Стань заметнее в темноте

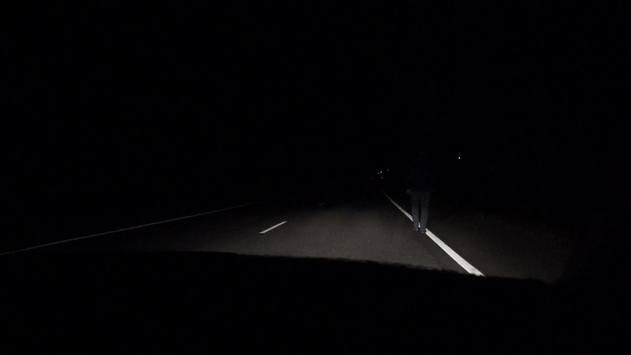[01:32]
И как можно заметить на кадрах, без специального приспособления человек становится незаметным уже спустя 25 метров. А это очень мало для того, чтобы водитель сумел правильно среагировать на ситуацию.